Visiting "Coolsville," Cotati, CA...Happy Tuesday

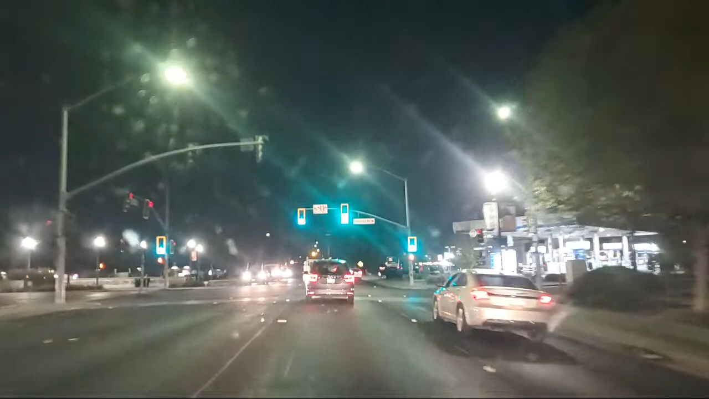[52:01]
Well, we just did that tour over there the other day, not too long ago. There used to be a really good fish and chips place down there. Maybe if we go, yeah, this is the entrance here. If we go over here, we can go into Roner Park this way. Let's see what's going on here.
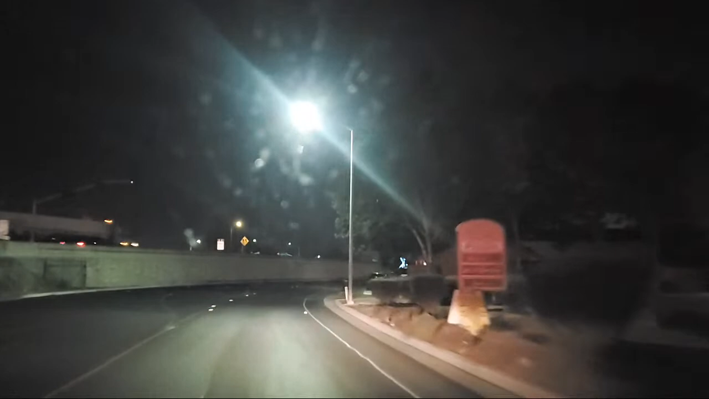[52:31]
We're night cruising. Let's clean that window a little bit.
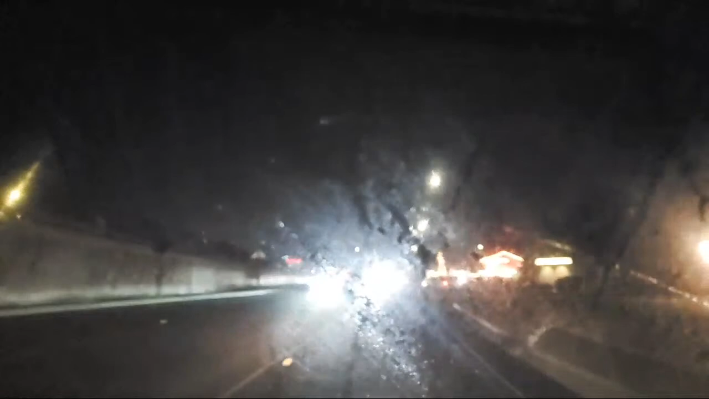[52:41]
Mi Puebla. That's supposed to be pretty good Mexican food there, right? Clean that off.
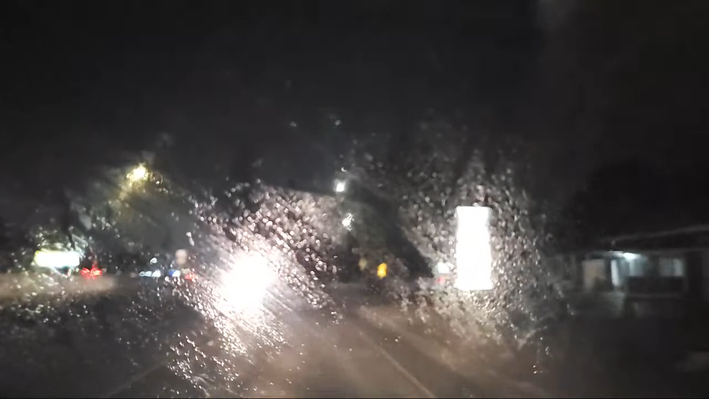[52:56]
Damn, man, I can't see shit.
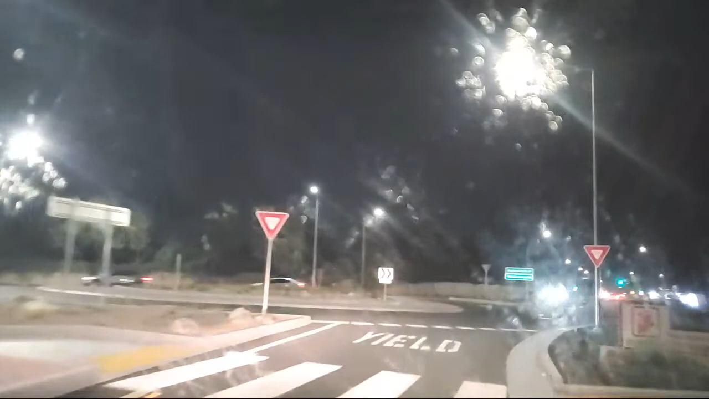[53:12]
Where are we going? Commerce, Southwest. I think we're going Commerce Boulevard, right? On the hell out of here on this circle of doom.
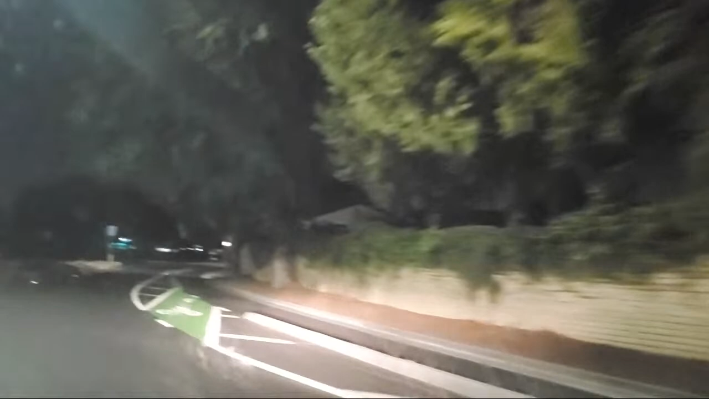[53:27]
Grocery outlet, bargain market.
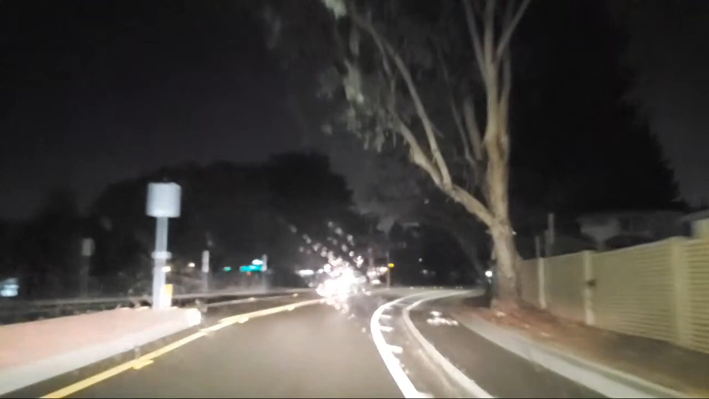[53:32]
Stuff off of the window, dude. I got somebody right on my hiney.
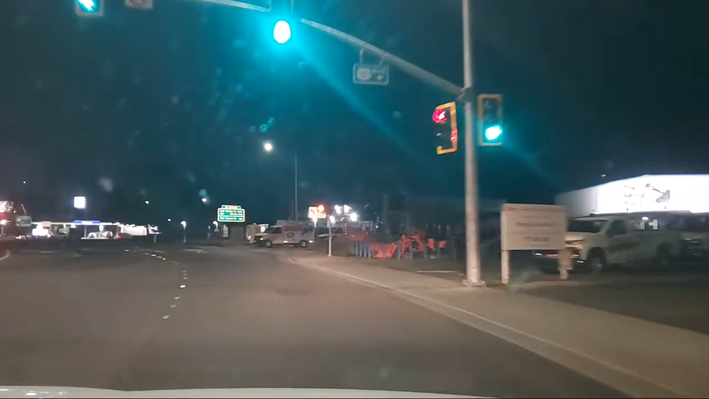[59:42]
Sometimes it's really hard to weave around Runner Park. This is where the homeless camp is here. And you can't see a damn thing over there, except they've got the police blue light.
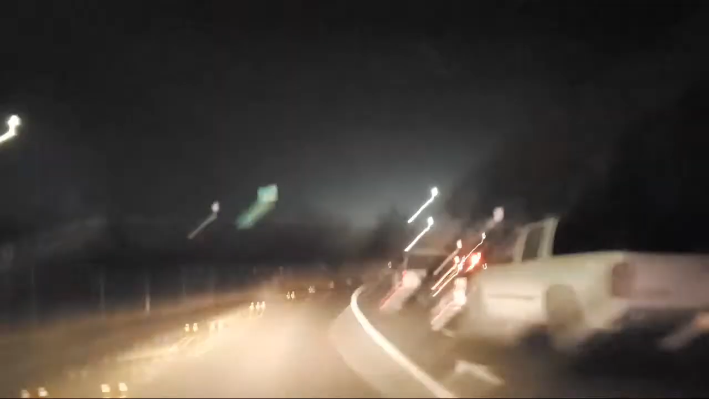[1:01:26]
This is Roberts Lake over here.
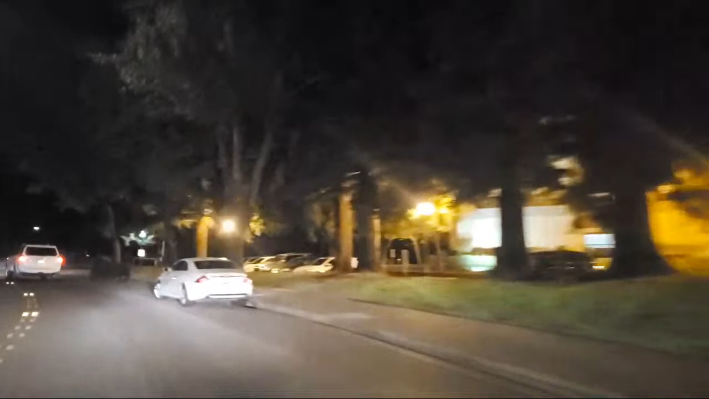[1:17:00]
Always tell when you go into the hood, it's dark as hell. The place that should have the most light has the least.